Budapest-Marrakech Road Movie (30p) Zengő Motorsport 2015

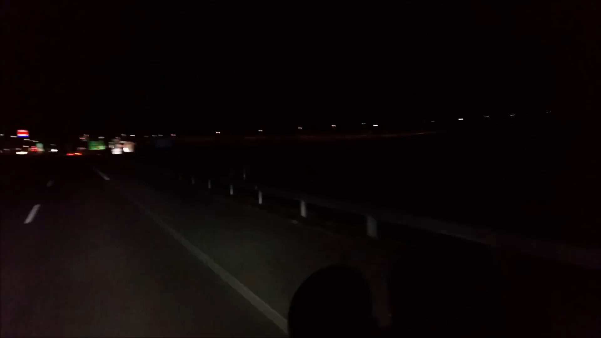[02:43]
követni az eseményeket, mert így éjszaka annyira sok mindent nem lehet videózni.